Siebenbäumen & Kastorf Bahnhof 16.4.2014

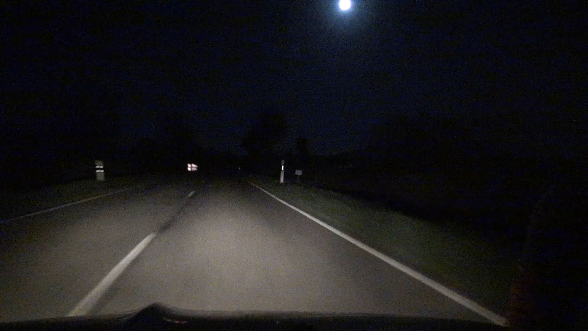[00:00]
Hier der Schweingestahl und Mondschein. Man sieht's noch ein bisschen. Sieben Bäumen. Vollmond. Geht's los der 16. April 2014. Wir wollen erstmal nach Dresdburg. Und das heißt, wir müssen durch den Bäumen.
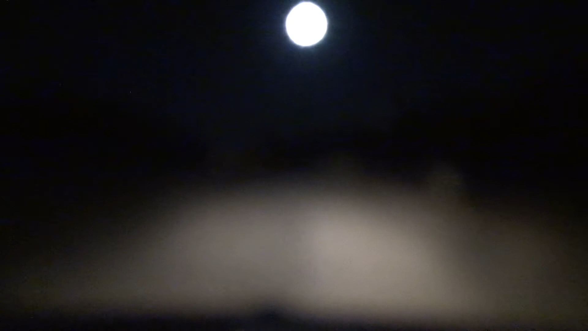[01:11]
Der erste Weg nach Latislava. Links oben. Über Berlin. Jetzt links abbiegen. Hier haben sie keine Straßen beleuchtet. Hier haben sie keine Straßen beleuchtet.